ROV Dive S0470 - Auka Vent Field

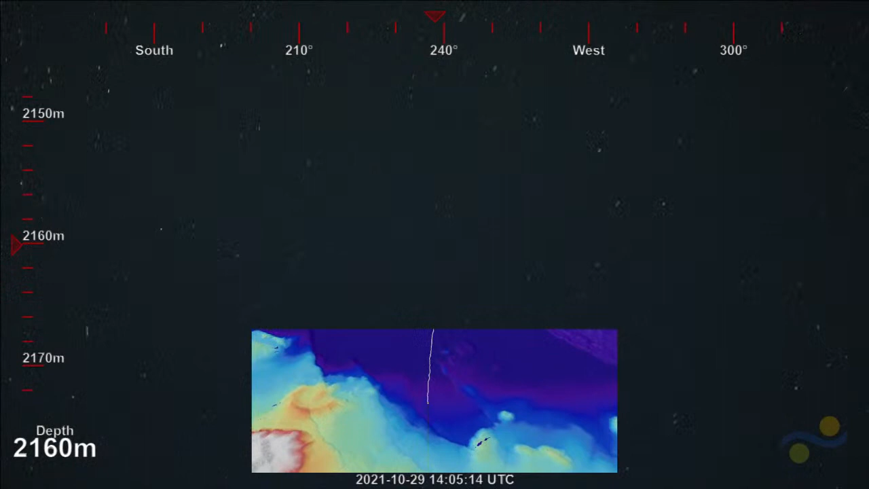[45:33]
It should be right about there. There he is.
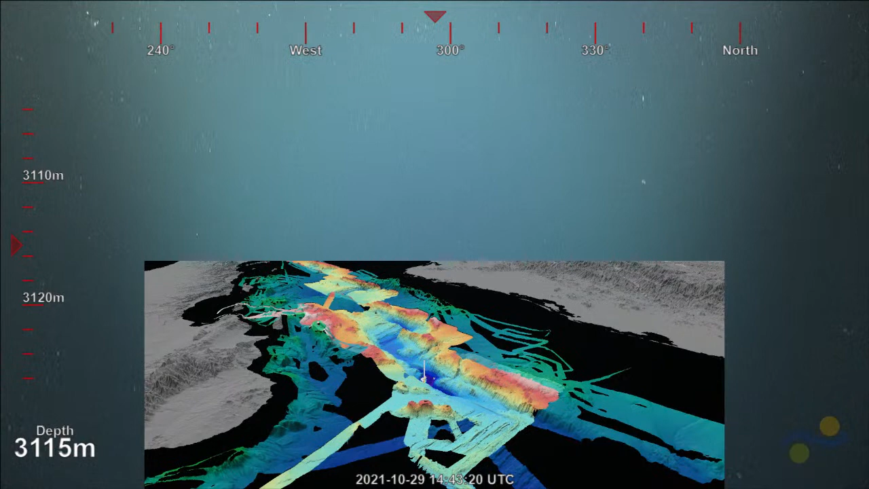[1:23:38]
On screen: depth 3115 m
So we're about 500 meters off of our vent site now,
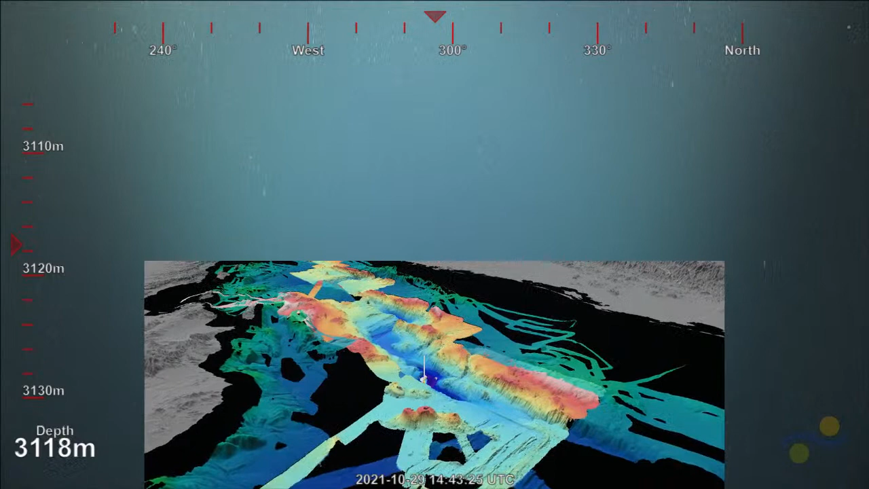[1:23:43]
On screen: depth 3118 m
and we will be starting our dive at a wonderful vent that's called the Matterhorn. And we are interested in looking at this system because it has potentially some unusual geochemistry relative to the rest of the vent field.
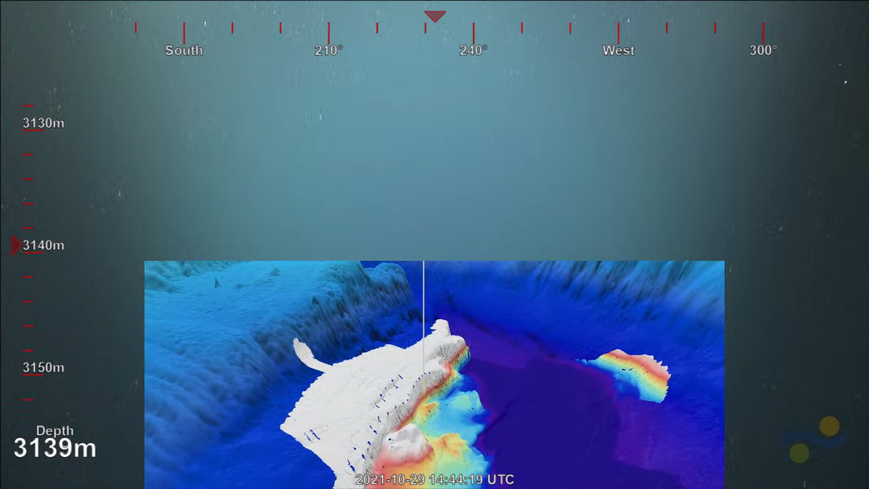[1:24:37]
On screen: depth 3139 m
So stay tuned, we'll be on the bottom soon.
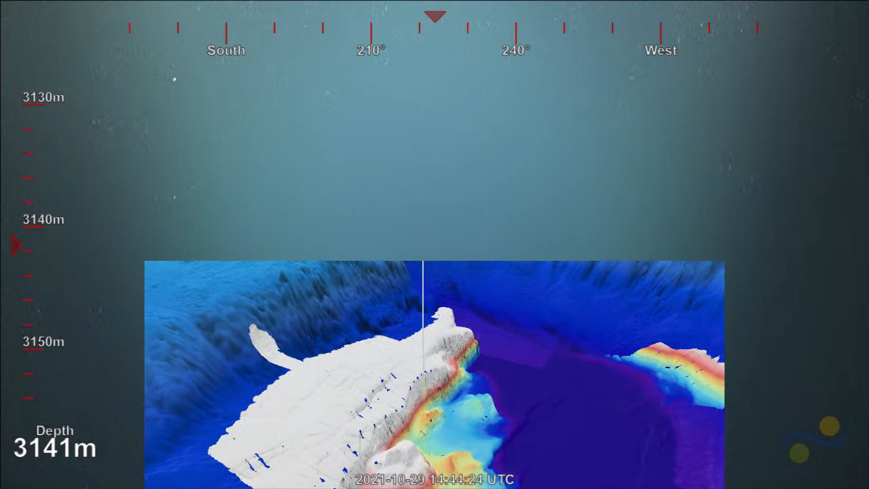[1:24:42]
On screen: depth 3141 m
Yeah. Oh, here's the mat I was talking about. So this was, so it's pretty, I don't know, do we consider that small? So here's the little chimneys. Yep.
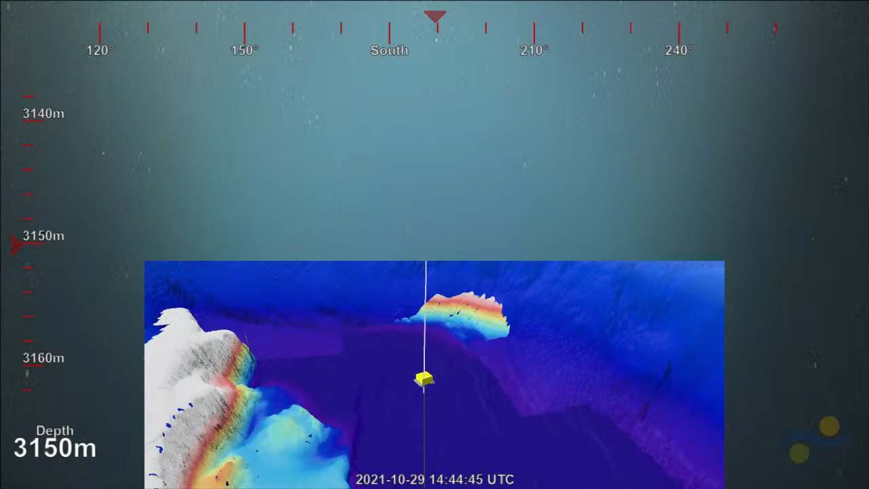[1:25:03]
This is the Matterhorn. So if you go that far, it seems kind of big. Yeah, that's the spot that Z was interested in. Okay, it had cool. Some unusual. Mm-hmm. And these little, as well. When John spun this around, there was like these three little chimlets. I think, is it inactive though? Or, I mean, I don't know. It's almost. Low, it's definitely mm-hmm. lower activity.
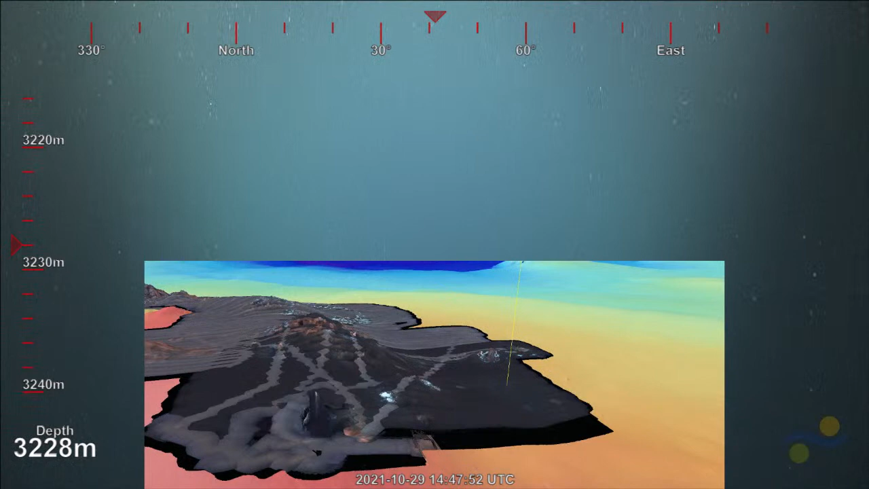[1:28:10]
On screen: depth 3228 m
communities that are large filamentous bacteria that we
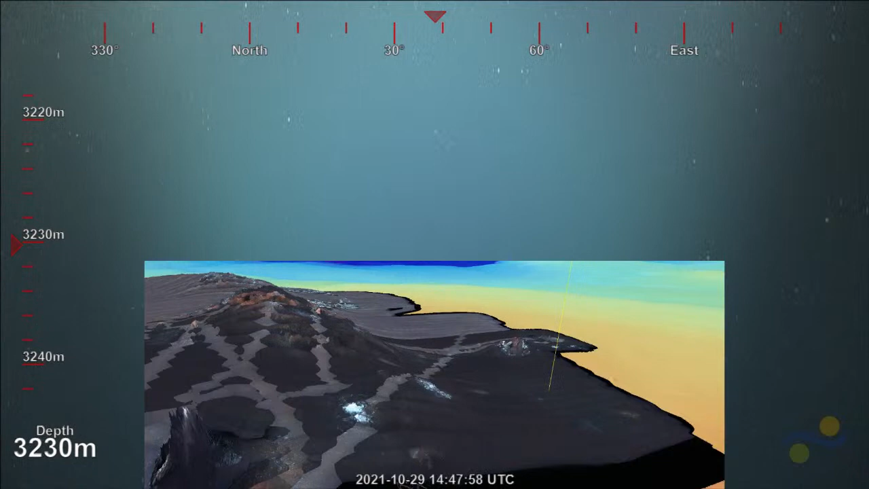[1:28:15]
On screen: depth 3230 m
presume are feeding off of hydrogen sulfide that is diffusing from below.
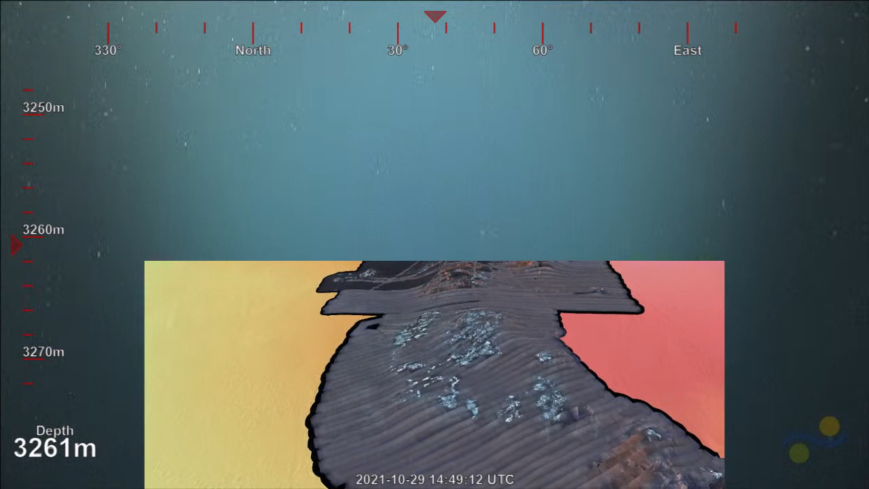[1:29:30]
On screen: depth 3261 m
And so these are likely underlain by hydrothermal mineral deposits,
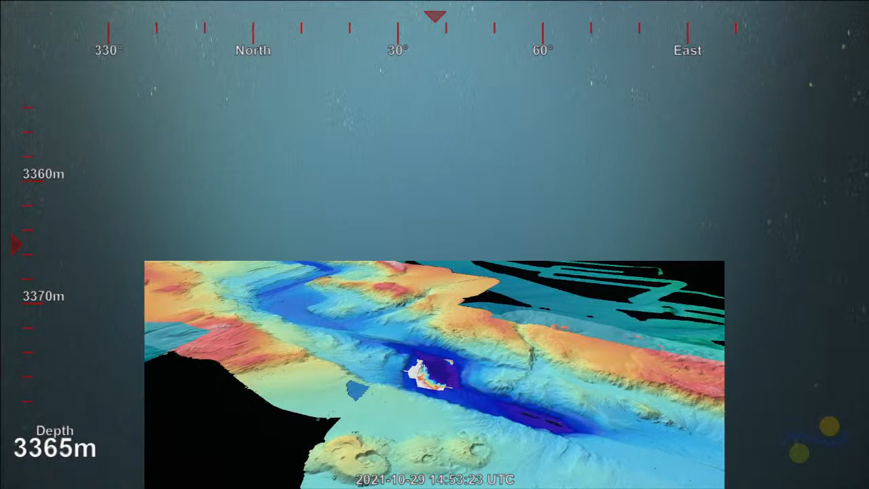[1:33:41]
On screen: depth 3365 m
So you'll see on the screen now, this is multi-beam data that was collected by the ship. So when we're not doing these active dives, we have the capability of doing additional mapping of these basins. And so what you're seeing here is a concerted effort that's been going on since 2018 to try to capture
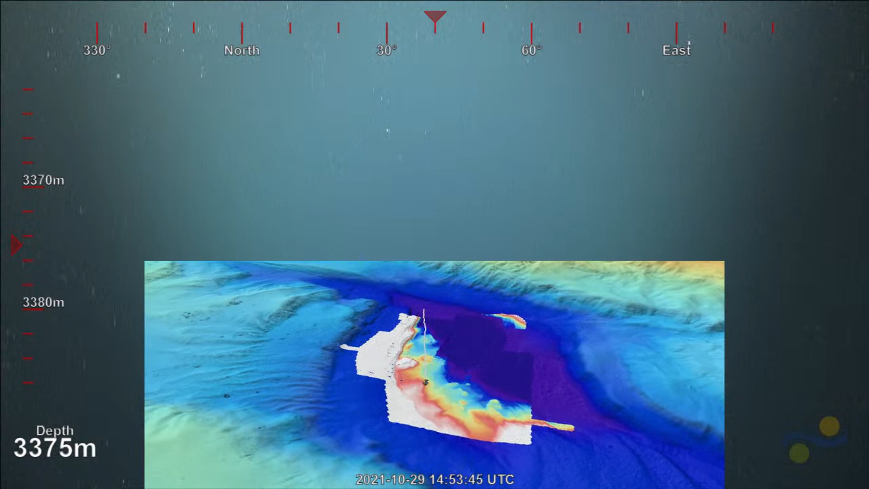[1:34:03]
On screen: depth 3375 m
the full extent of the topography of the seafloor. In this region. So not only Pescadero Basin, but some of the basins that are further to the north in the Gulf of California,
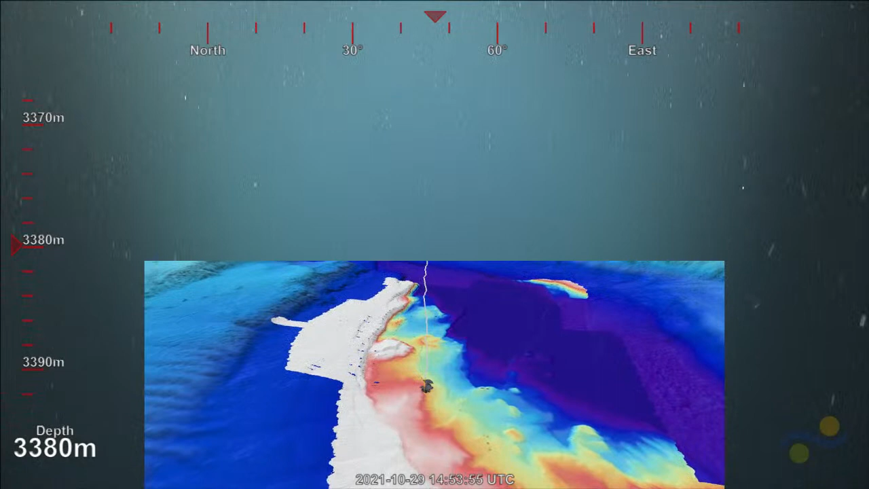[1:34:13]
On screen: depth 3380 m
the Farallon Basin and the Carmen Basin. And so we filled in some of those gaps last night. And so the ship is always working for us to collect data that will help future science missions. And so what you're seeing here is the overlay of the photomosaic.
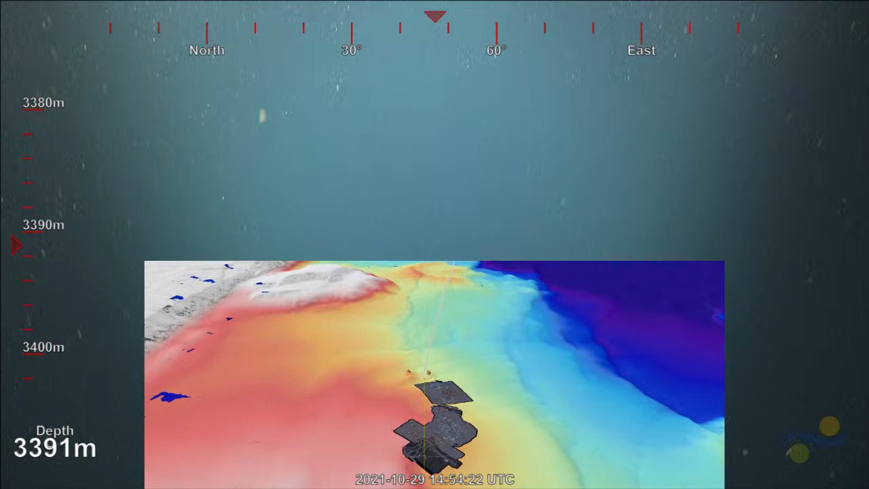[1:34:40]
On screen: depth 3391 m
That's that kind of brownish piece there. And you can see, again, the extent of microbial mats that are showing up in white. Just to give you a sense of things, that was a captured with a multi-day expedition. So we're going in at different levels of spatial
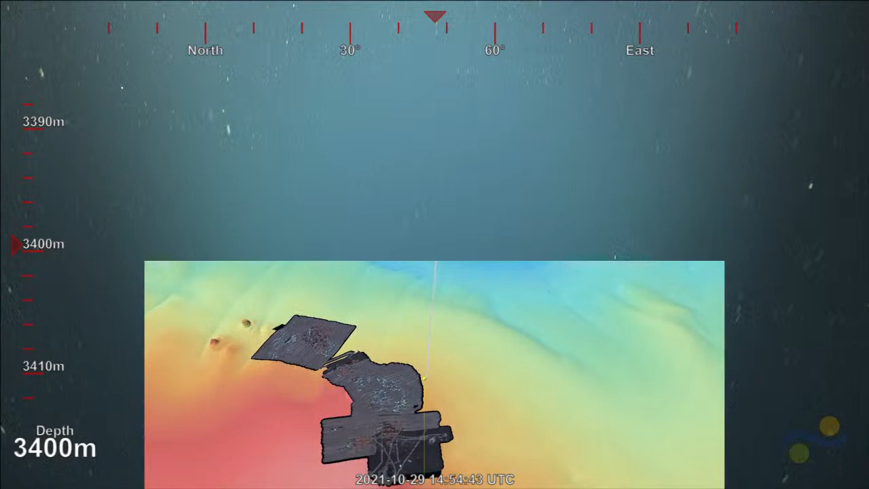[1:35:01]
On screen: depth 3400 m
detail, trying to understand these ecosystems. So from the basin scale now to mapping individual vent fields,